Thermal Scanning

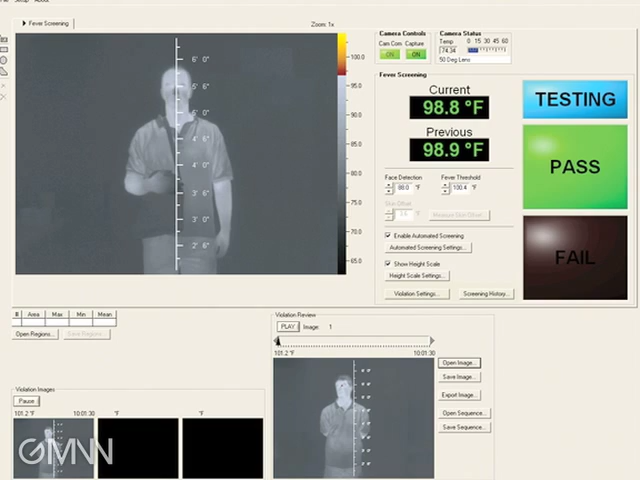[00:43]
The device that we tested is manufactured by a company called Optotherm. It's called the Thermoscreen. There are several of these devices available.